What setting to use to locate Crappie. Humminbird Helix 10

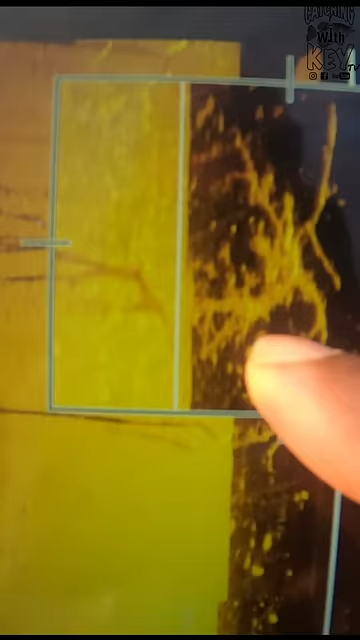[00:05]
what i did i moved my cursor to the right to any side and i paused the screen that way now i can see the structure and i can make it i can make it where it fits it fits my
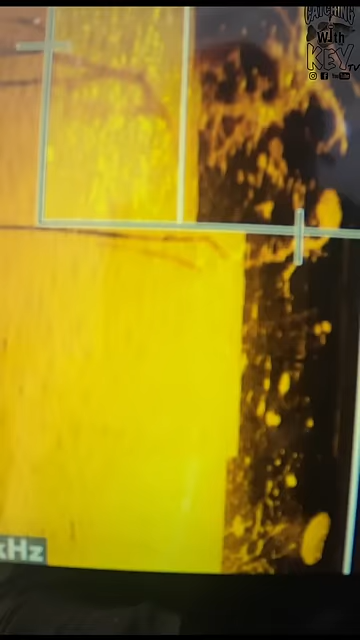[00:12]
eyes y'all so now let me go back to
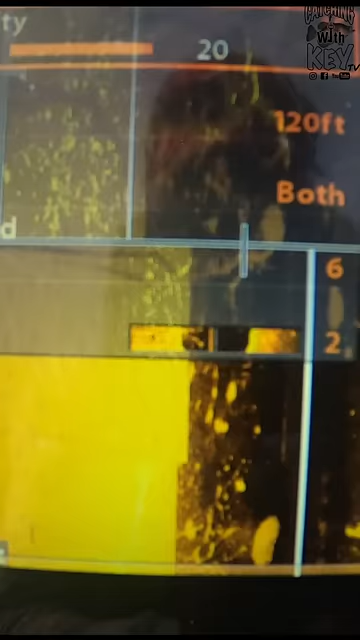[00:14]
menu contrast
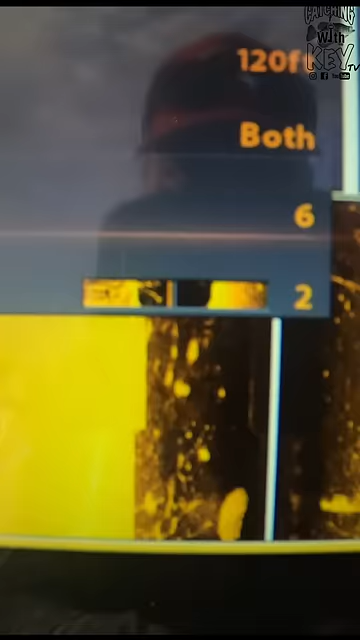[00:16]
and you'll see what i'm talking about i can run that contrast all the way up till i blow it out see how it's too much now i'm backing
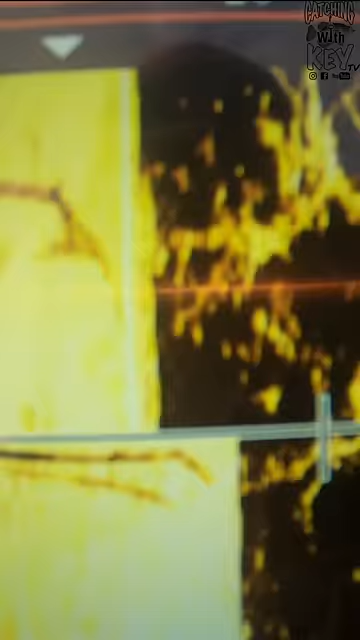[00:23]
it down to where i can make out the fish and you can
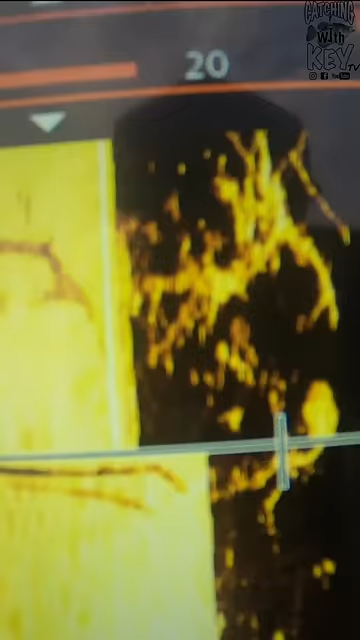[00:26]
see the crappie holding to that structure right there now i'm on 16 contrast that looks good
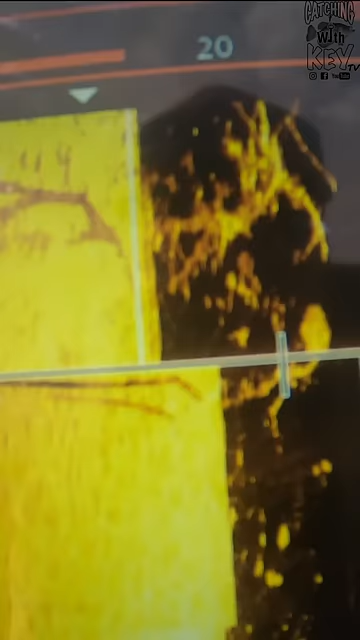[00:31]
to me 16 i'm gonna leave it right there so
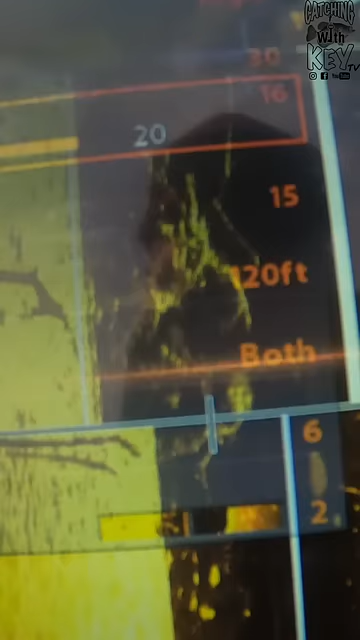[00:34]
now let me go to sensitivity
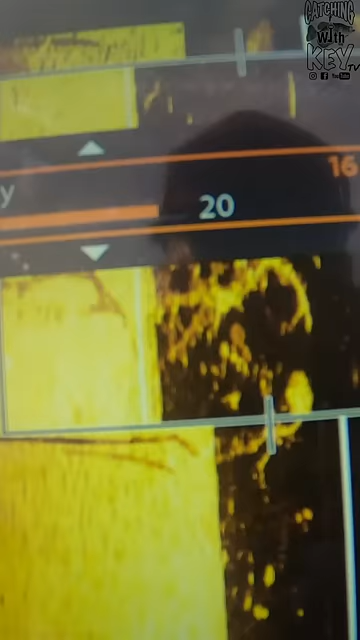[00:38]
you see what i'm talking about now you can run that sensitivity all the way up to 20 that's too much back
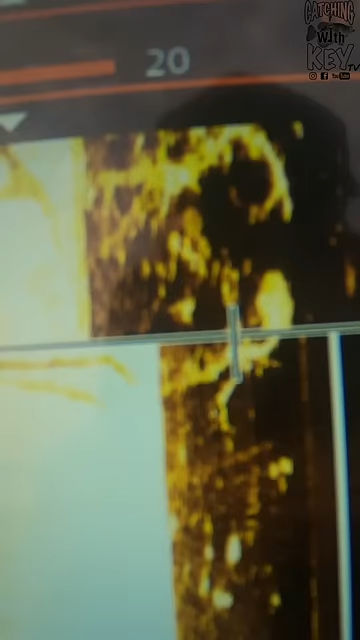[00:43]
it down until it's stored looking good to your eyes
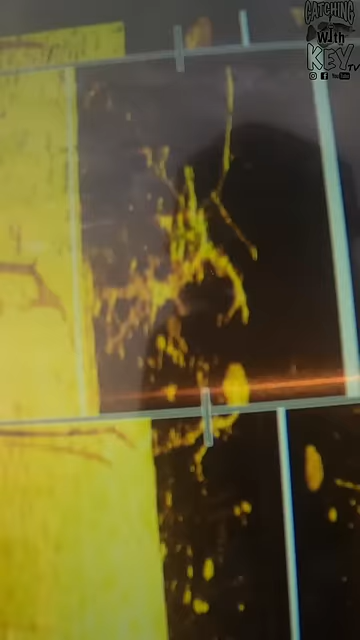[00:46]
all right y'all that's how i locate um crappie